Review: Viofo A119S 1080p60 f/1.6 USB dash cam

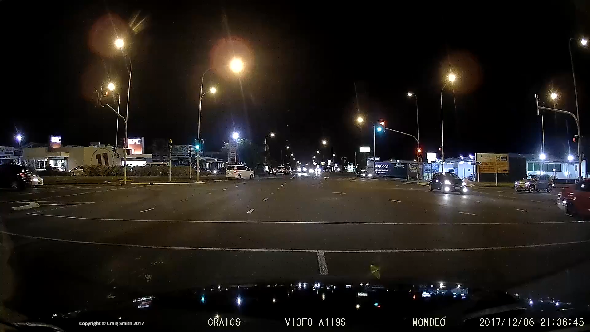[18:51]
for the web but it is very noisy straight off the camera and remember I'm using the CPL filter which definitely makes it worse as the camera has to deal with a
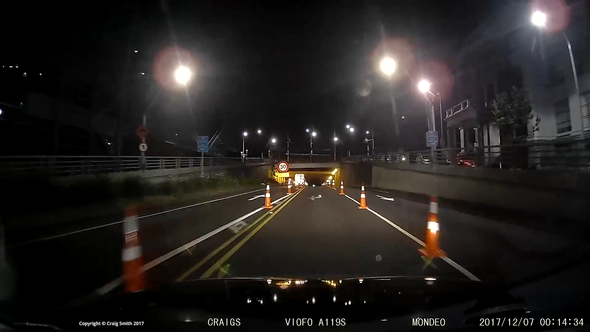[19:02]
darker picture but you know it's not reasonable to expect people to take the filter on and off so if you're going to use it at all I feel it's reasonable to judge the camera like this I don't want to be too harsh at the same time though I mean it's you know the footage is not exactly unusable here's a marginal example at night this guy here who just rolls through the stop sign and barely manages to stay in the left lane you might be able to pick out the plate here if you needed to it would be tricky and
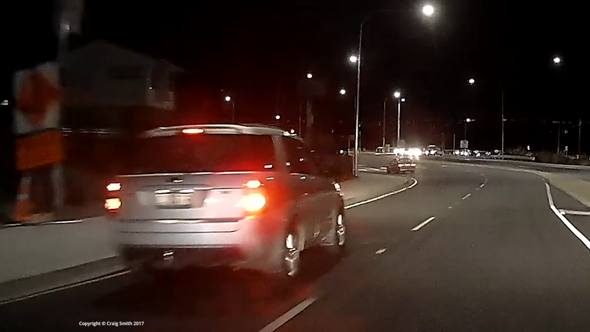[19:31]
it might require a little bit of image processing but I think it's possible here's the motorway not very fast speeds and you'll find that plates are only readable again in ideal circumstances
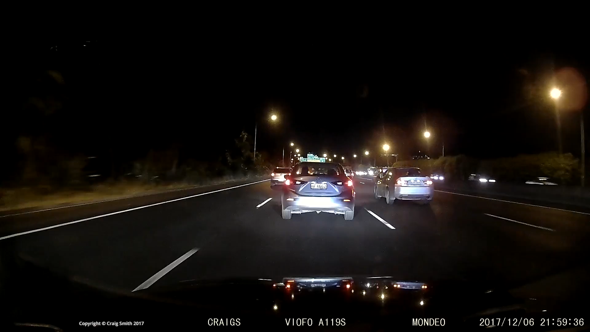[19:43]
for example this one's quite close and it's readable but you can see that the motion blur is starting to make it difficult and at faster speeds especially at night you know there's no way you'd never get this truck's plate if you needed it so okay it's probably not realistic to expect too much and just as you'd expect the auto exposure will get confused by things like bright lights for example another car's main beam lights shining at you
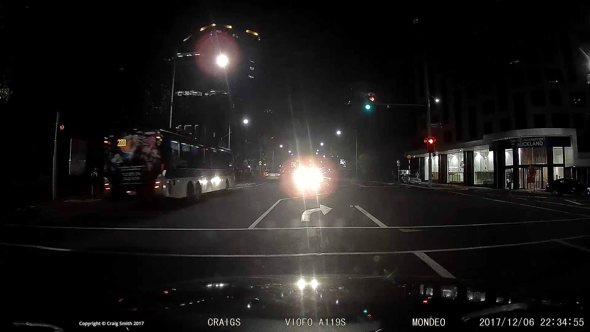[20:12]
turning them off completely not really the right solution for this car although it didn't prove the picture didn't it no that's the that's the indicator there we go
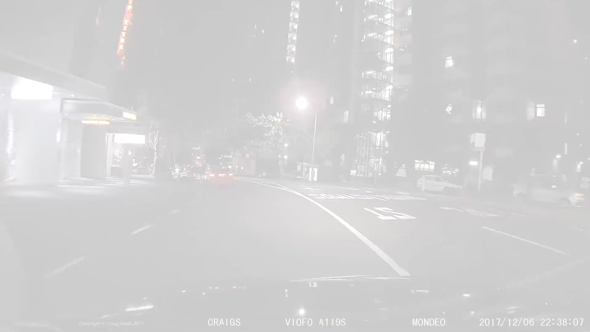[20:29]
oh god okay and here's a better recognize the pedestrian example